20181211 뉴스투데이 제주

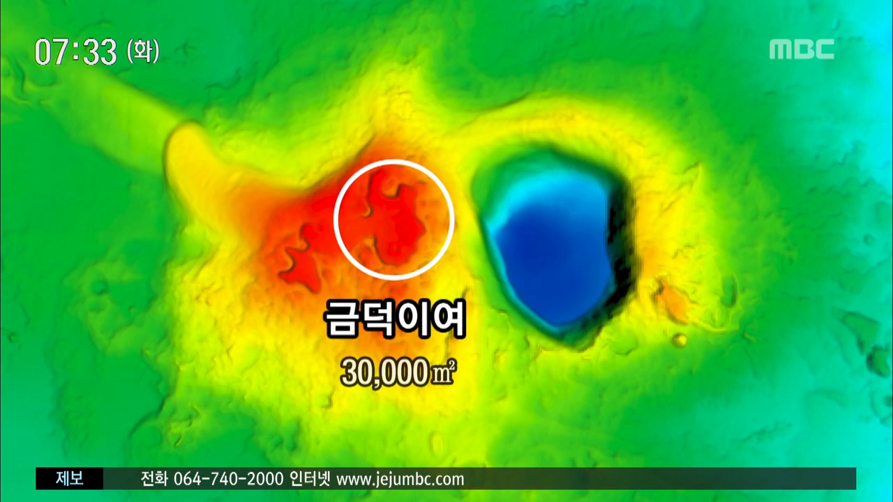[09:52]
금덕이여라고 불렀던 것으로 보이는데 그 면적이 3만 제곱미터 9천평에 이릅니다.